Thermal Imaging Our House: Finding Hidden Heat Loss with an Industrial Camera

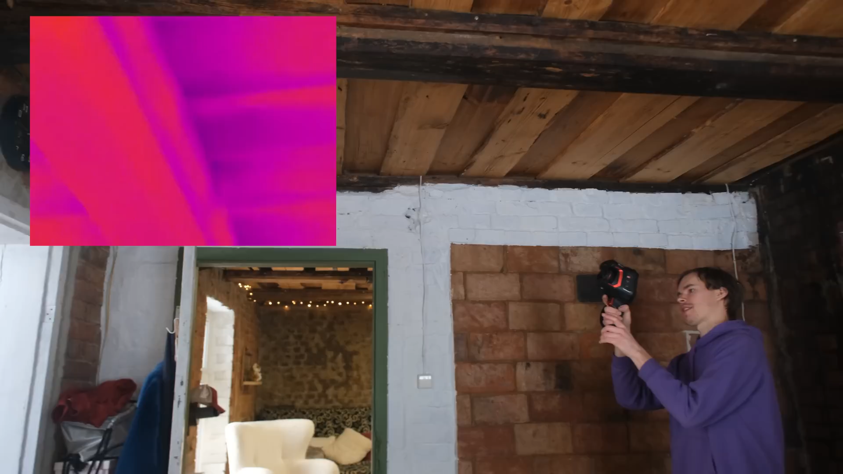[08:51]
actually coldest spot is only 15.5 degrees which is quite incredible for actually being um with only one sheet of insulation unlike here is four sheets of insulation and
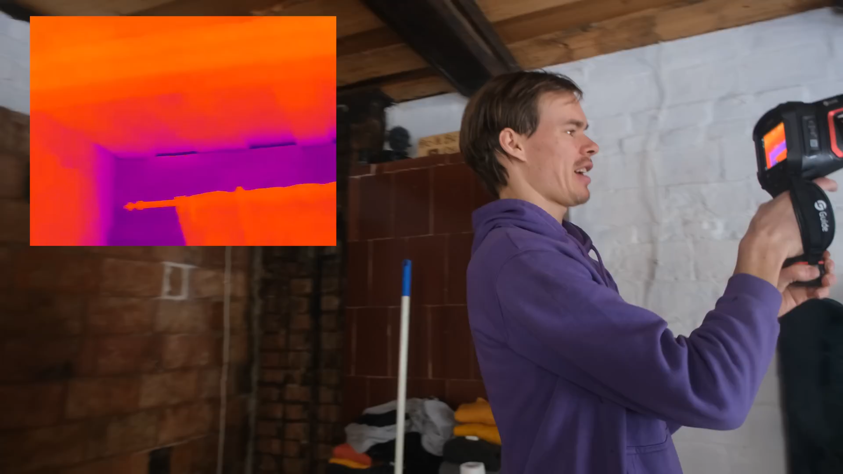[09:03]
actually there at the end you can see those players parts
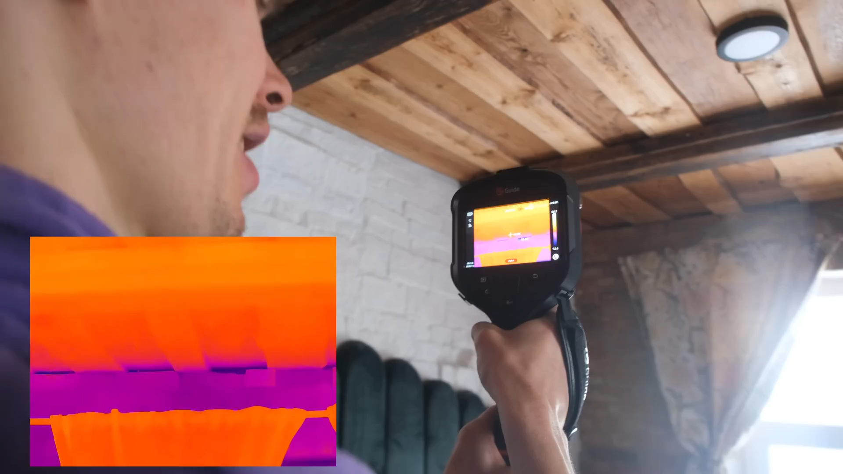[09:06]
very cold just because that is the outside wall and it just goes straight out as I said that's the cap uh
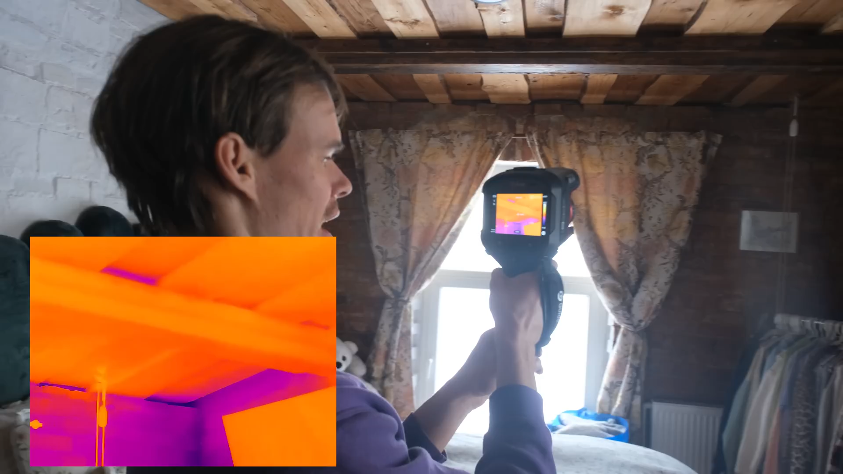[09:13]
which we need to solve there 11 degrees 10 degrees and the corner of the brick as well as you can see that is also the coldest
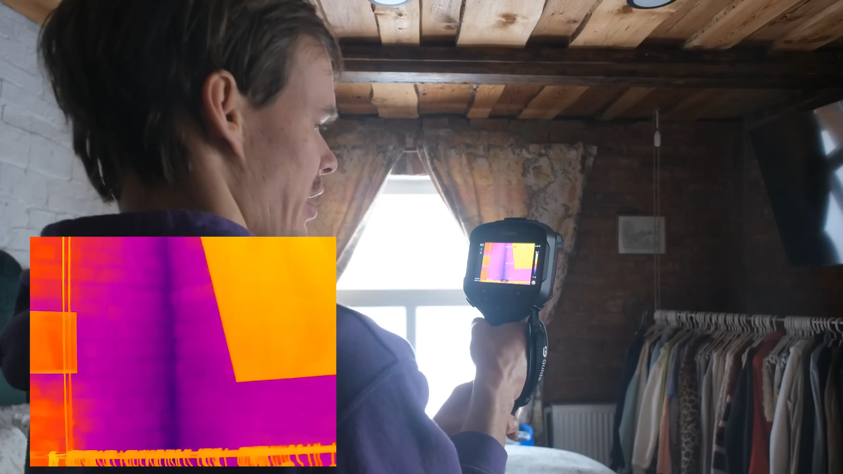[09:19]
because I think that is also filled brick uh they don't do the hollowness
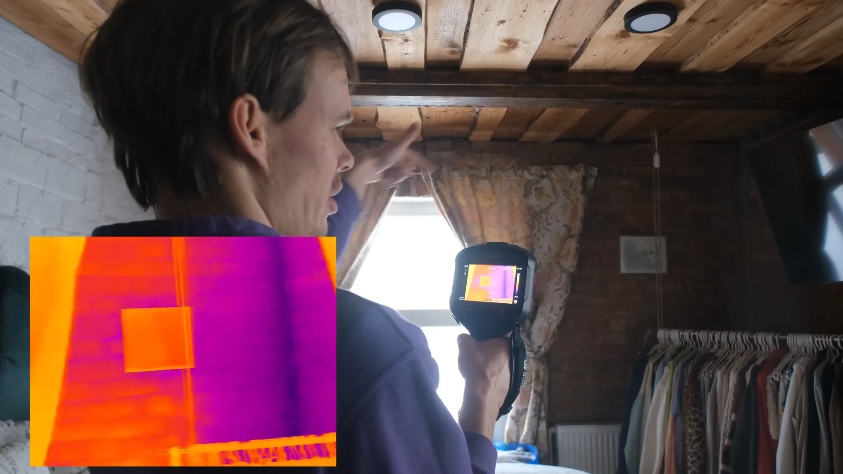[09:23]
all around they end the like the ends quite solid that's why the cold just kind of comes through the corners as well a lot this this
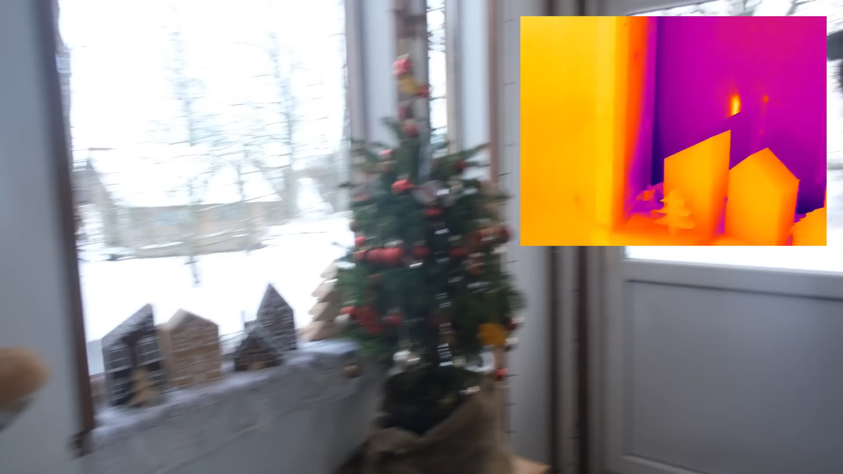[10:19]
degrees so it's actually getting in quite a lot of cold there's
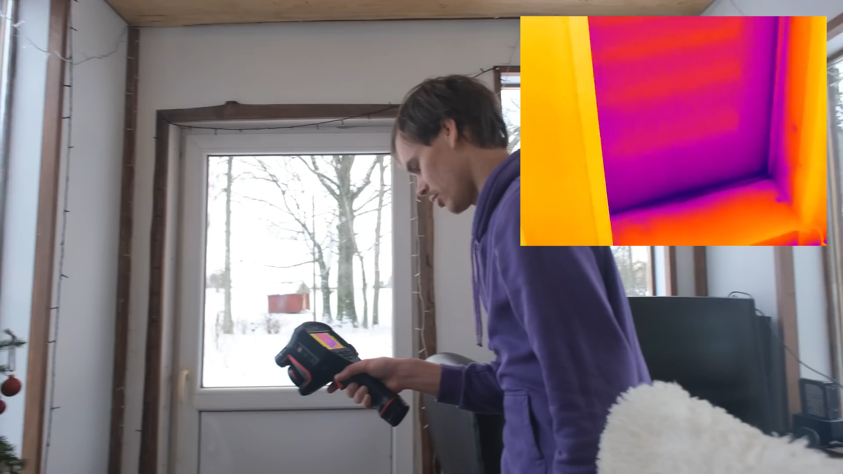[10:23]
also 9.2 and it's close enough where the dew point would be but it's not because it's not creating moisture so dew
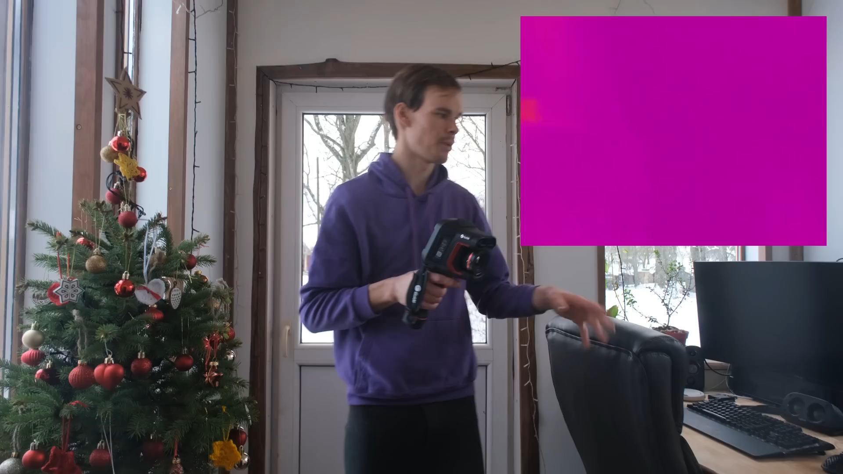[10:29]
point is when the cold is too cold and the hot air kind of creates moisture and that
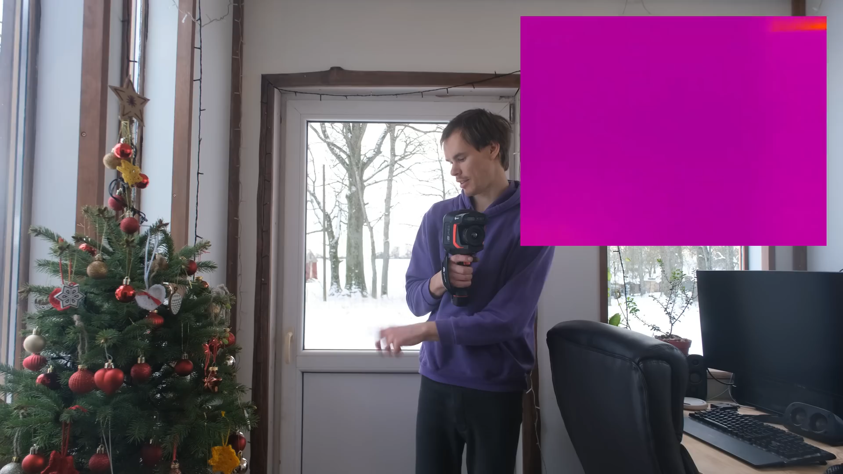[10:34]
is not cold enough for it to create moisture because it is nothing on the window there but it
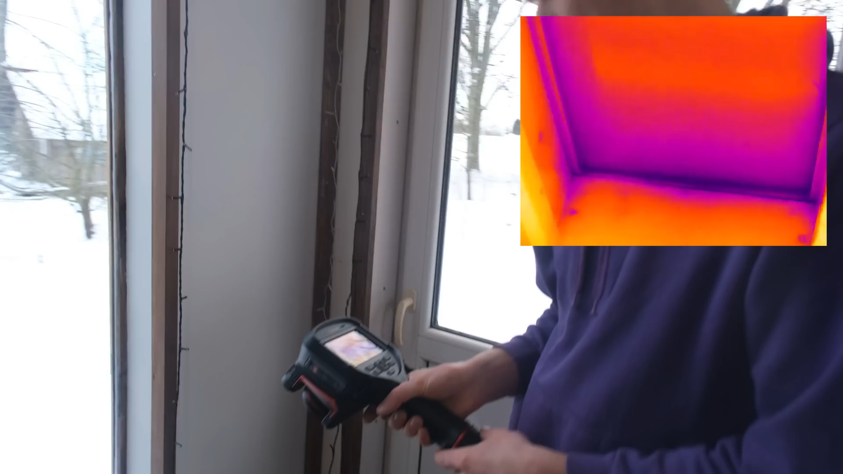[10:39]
is at 9 degrees it's pretty close I think 8.6 there at the wood frame
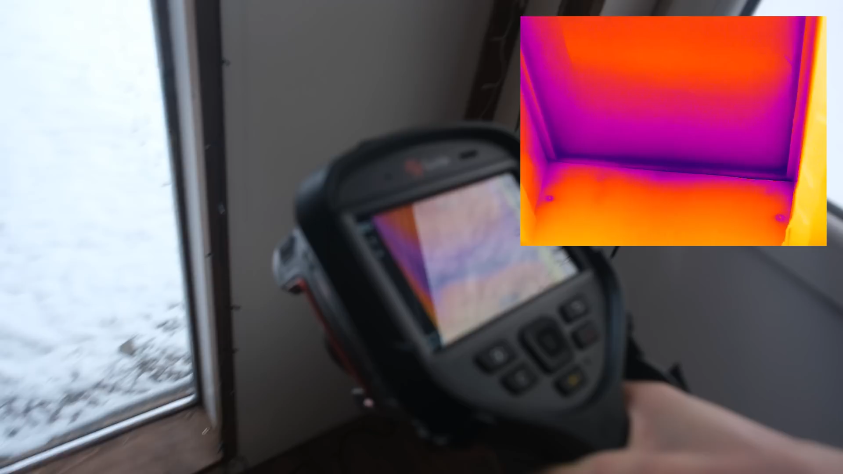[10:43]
so it's quite a lot of cold coming in through the windows alone and this thing of course
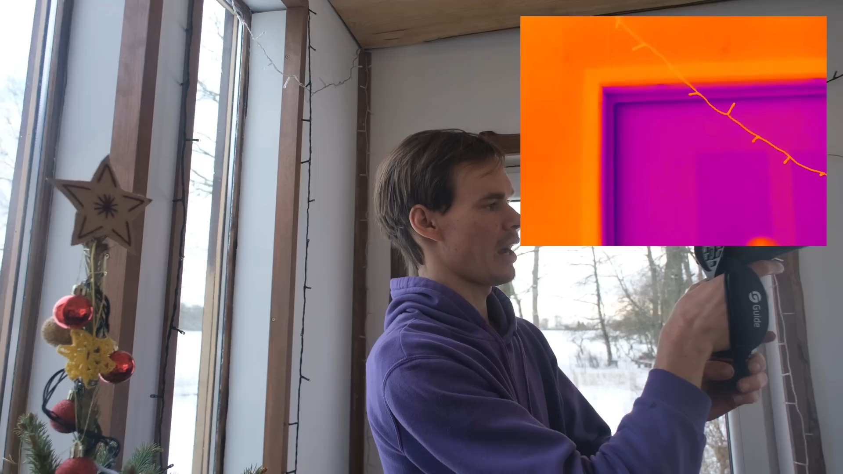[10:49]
yeah I can show exactly where those cold spots are the most are next to where the
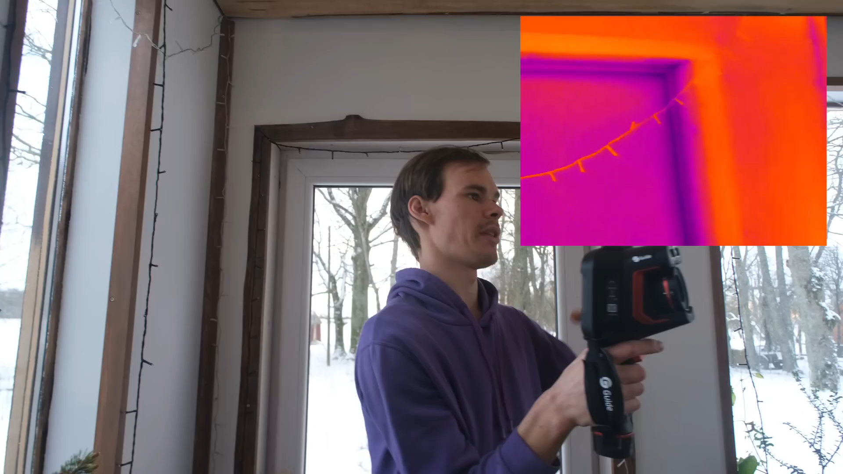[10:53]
window and the glass is because there's not that gap of glass separating glass but more of a solid surface for the cold that just pops through without any insulation so that is the cold spots that's why this room I
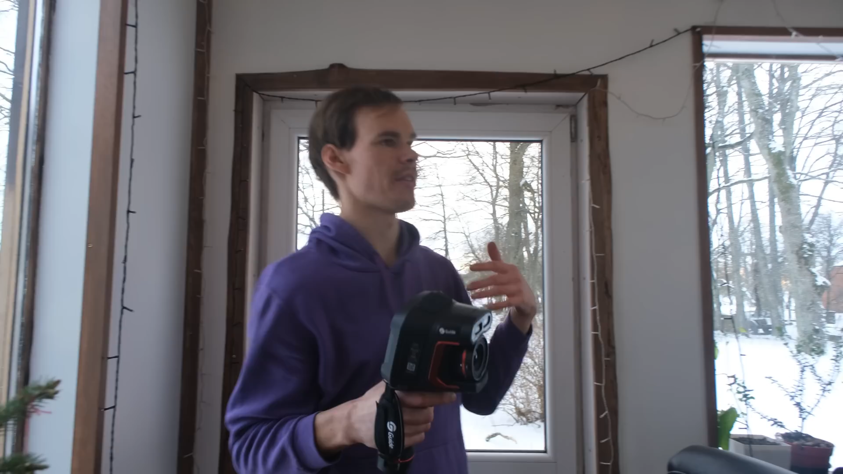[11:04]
feel like it cools down pretty rapidly if the heating kind of stops but the rest of the house since it's brick it stays a lot warmer longer also it doesn't have this mass but that looks pretty good there's not much cold coming in we could
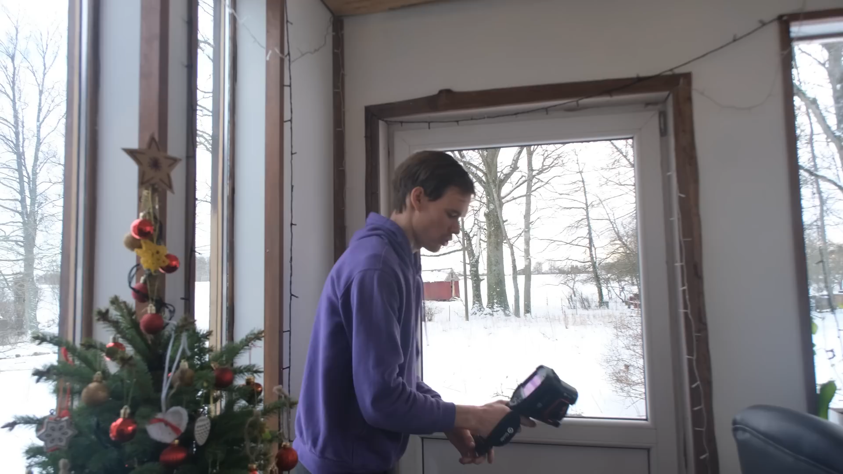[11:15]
check out the floors as well that means that we have done a
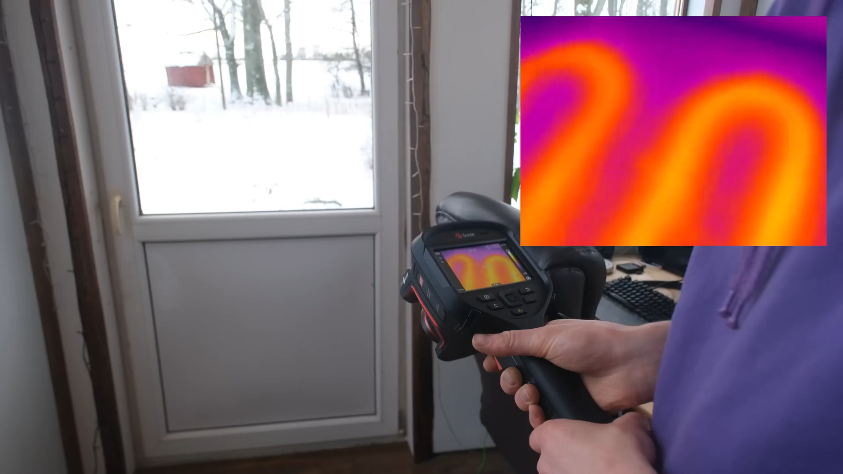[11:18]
really good job oh there's a heated floor focus so there you can see the heated floors the pipes running really
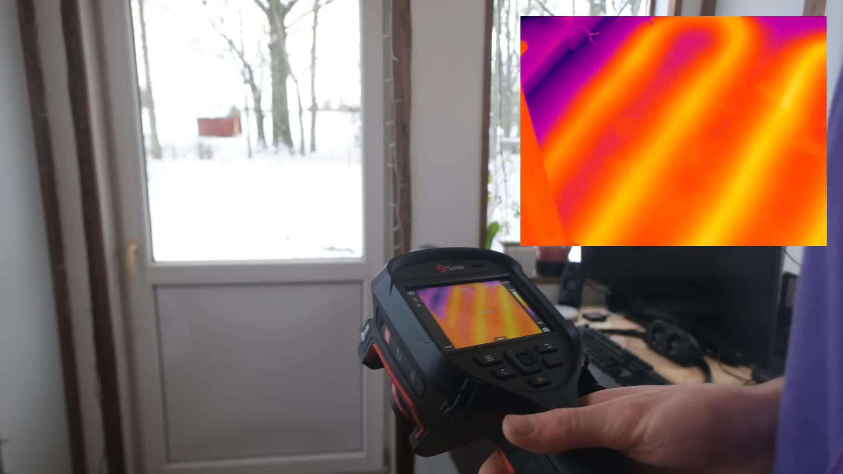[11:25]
well and only the surface temperature the heating heating is kind of running uh to the end we have kind of stopped heating now at
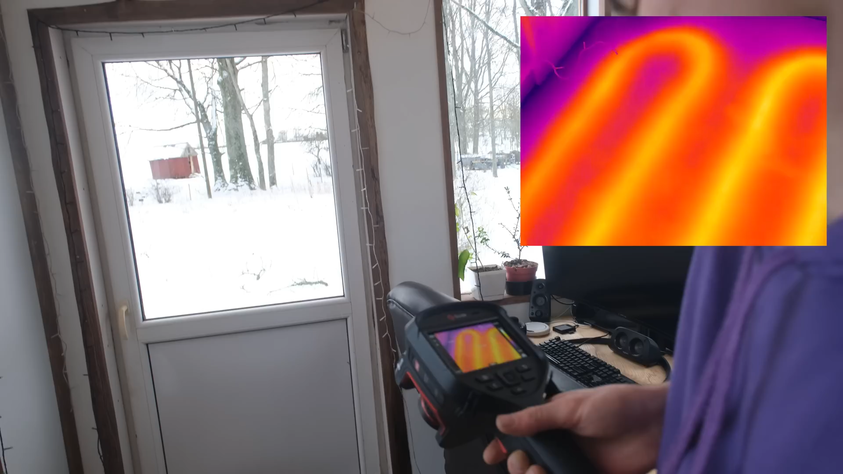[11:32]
23 degrees so that's pretty nice that's what's